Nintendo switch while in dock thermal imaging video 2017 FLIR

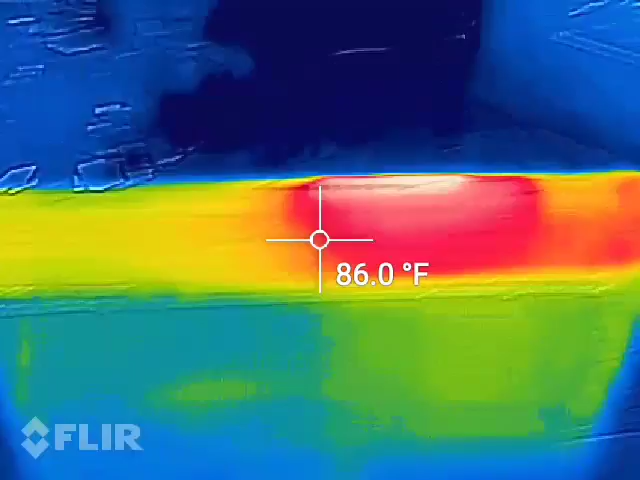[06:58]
On screen: spot 86.0°F
And let's get back up in here.
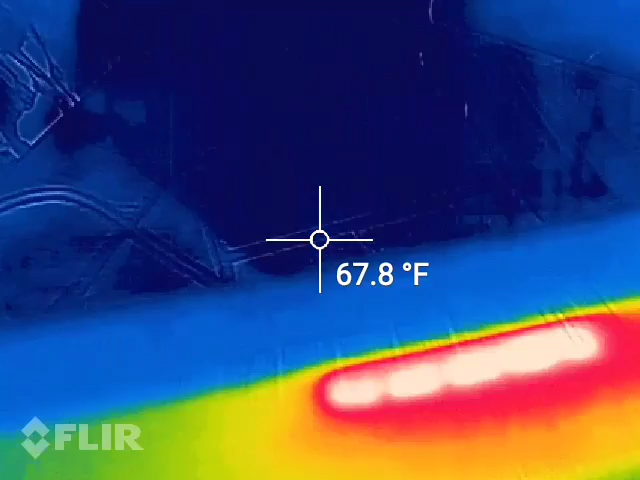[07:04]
On screen: spot 67.8°F
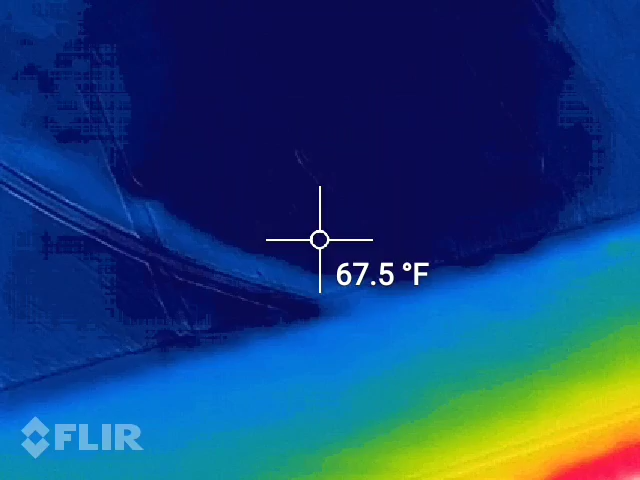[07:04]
On screen: spot 67.5°F
I mean, that thing is growing. It's glowing white.
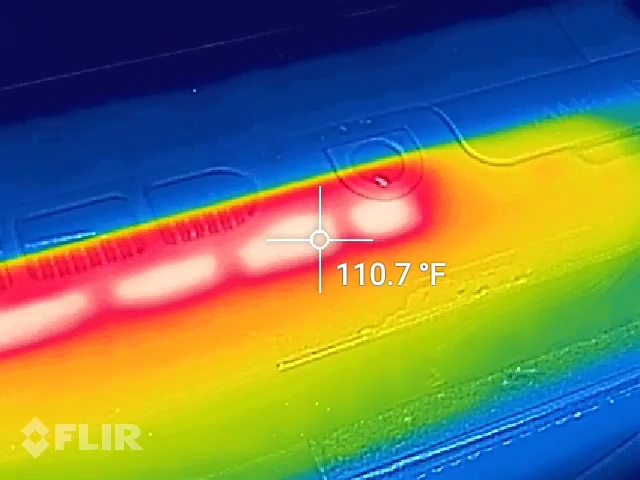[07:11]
On screen: spot 110.7°F
I think I'll go for one more minute showing this. And then I will actually pull the Nintendo Switch out of its dock.
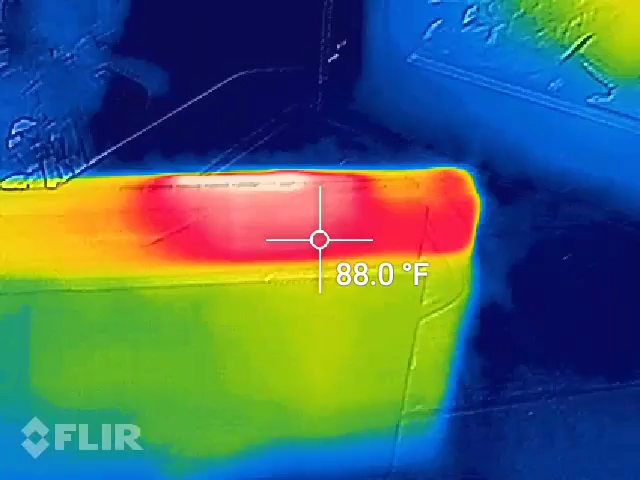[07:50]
On screen: spot 88.0°F
And the heat's basically making that, you know, glue or whatever they're using. And the screen is now coming undone from the front.
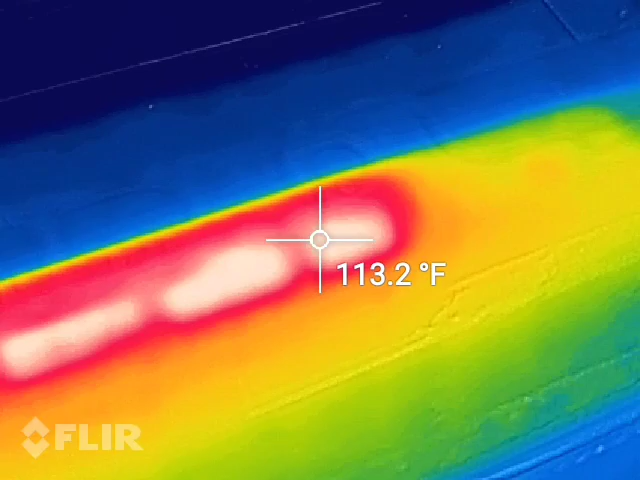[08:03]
On screen: spot 113.2°F
So, yeah, I mean, we're at 111, 113. Wow.
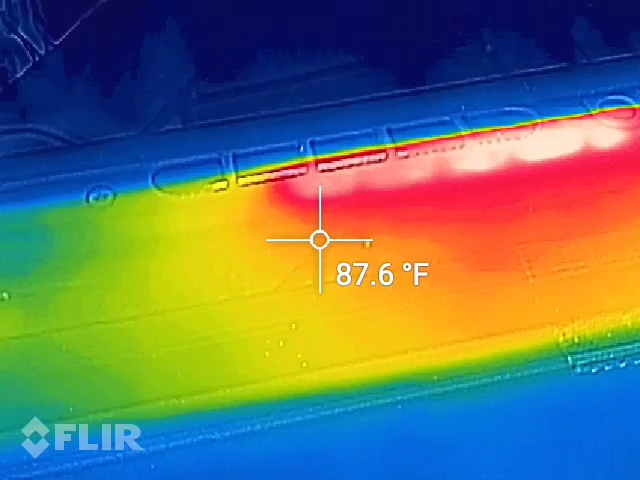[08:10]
On screen: spot 87.6°F
So, yes, this thing gets way more hotter when it's docked in its dock. And like I said earlier, the battery was charged up to 100% before I put it in here and started this test.
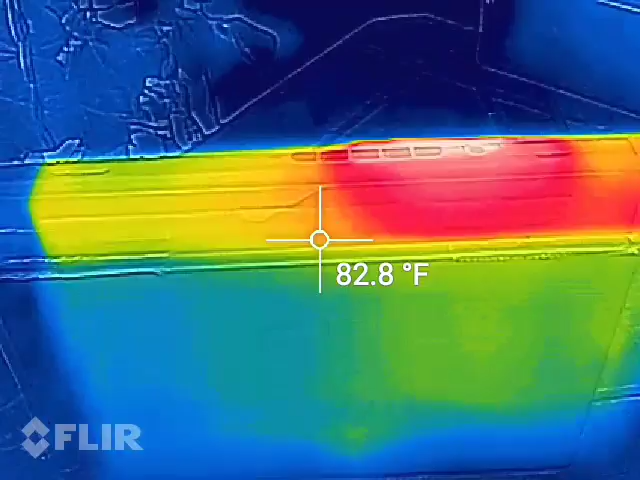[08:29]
On screen: spot 82.8°F
But if that was the case, this side would be getting way more warmer.
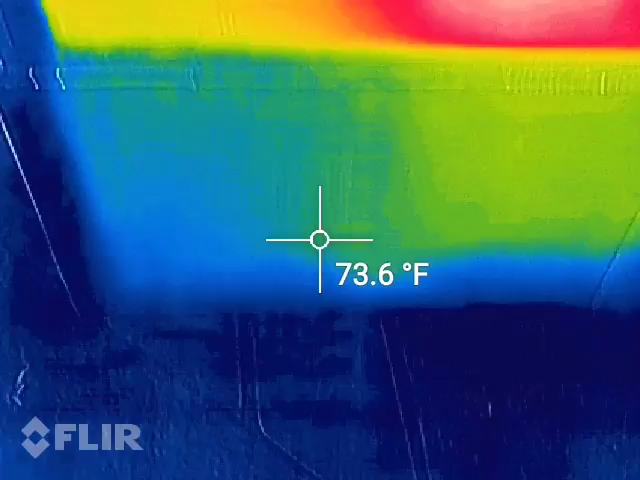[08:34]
On screen: spot 73.6°F
Because this is kind of the area where the battery is in the Nintendo Switch.
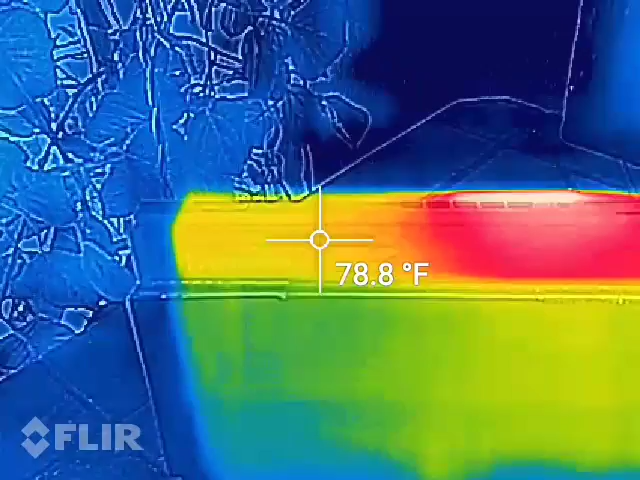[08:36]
On screen: spot 78.8°F
And then over here on the right hand side is all of the components. Let me get one more top reading real fast.
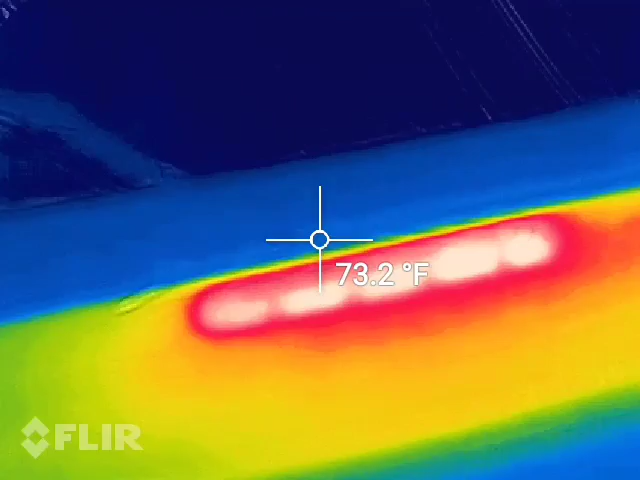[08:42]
On screen: spot 73.2°F
And I'm going to go ahead and just pull this thing out. 113, 114, 115.
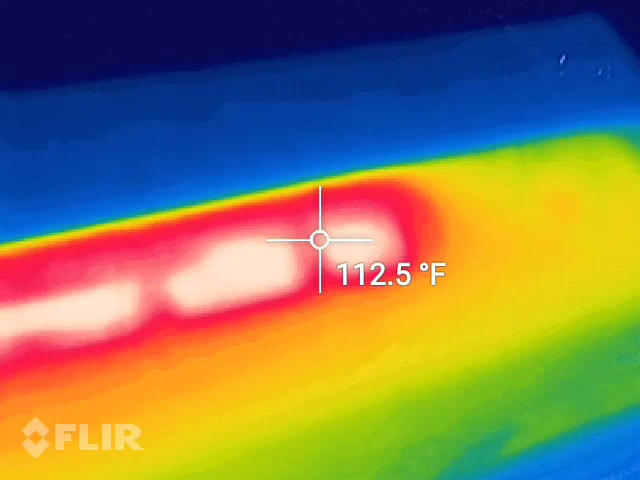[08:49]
On screen: spot 112.5°F
Ooh, yeah, it's nice and hot.
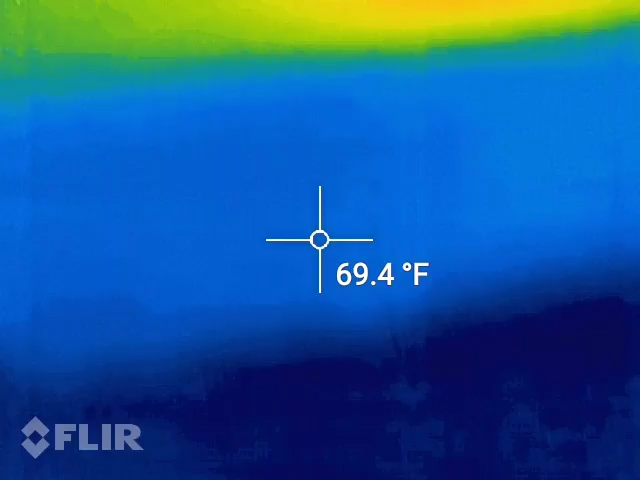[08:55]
On screen: spot 69.4°F
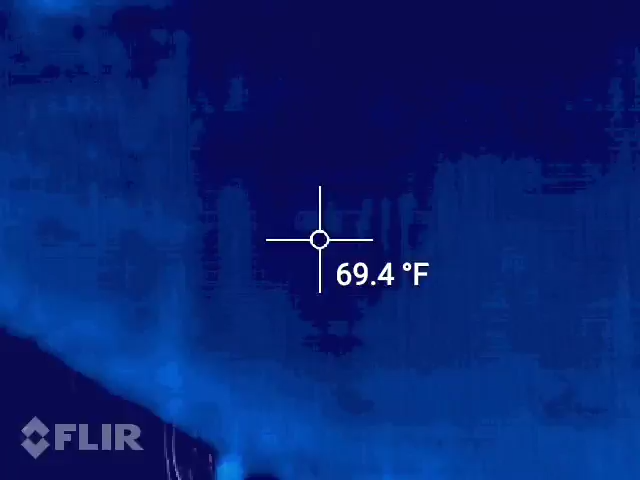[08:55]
On screen: spot 69.4°F
Ambient temperature, it's about 70 degrees.
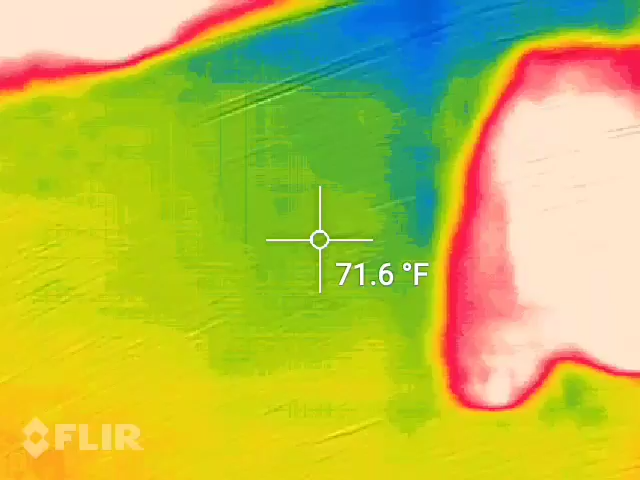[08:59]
On screen: spot 71.6°F
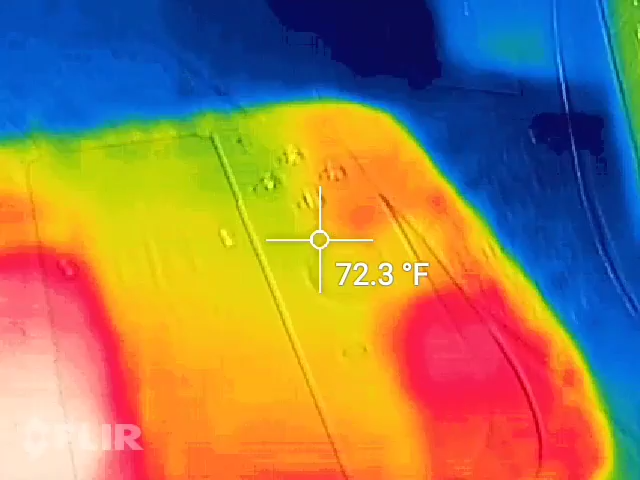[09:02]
On screen: spot 72.3°F
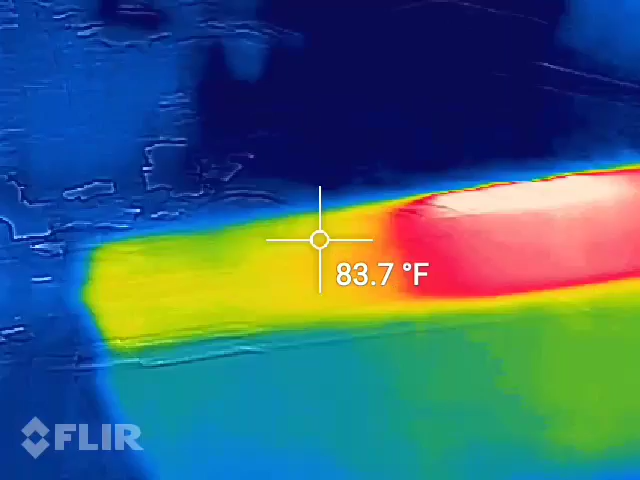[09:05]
On screen: spot 83.7°F
And now I'm going to pull the switch out.
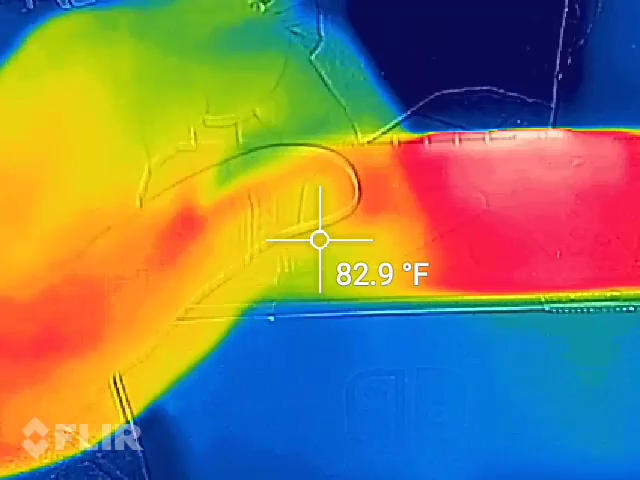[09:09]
On screen: spot 82.9°F
We got the game. Ooh, 93, 92.
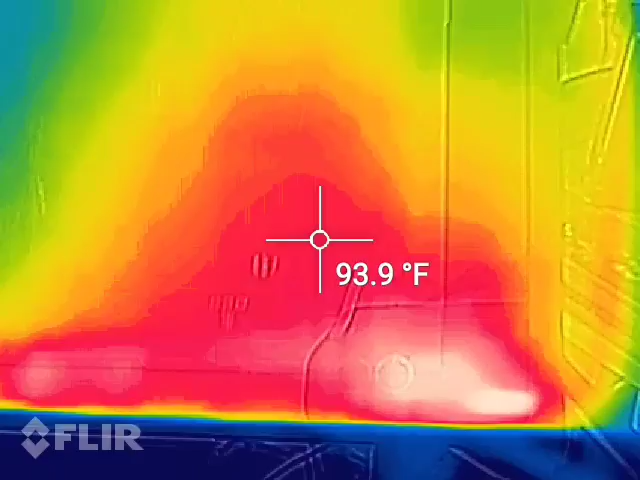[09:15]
On screen: spot 93.9°F
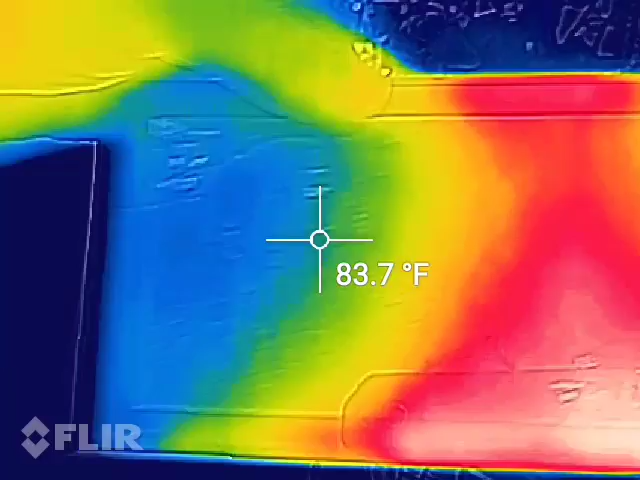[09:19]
On screen: spot 83.7°F
And you can tell the left hand side where the battery pretty much sits too.
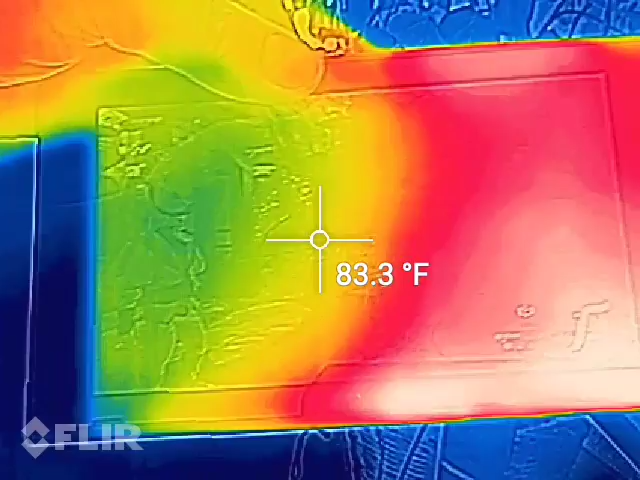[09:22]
On screen: spot 83.3°F
Where this nice cool zone is.
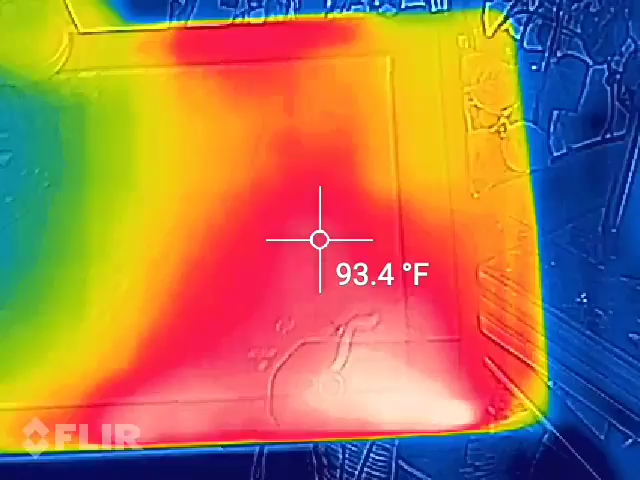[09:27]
On screen: spot 93.4°F
But now let's take a look at the back.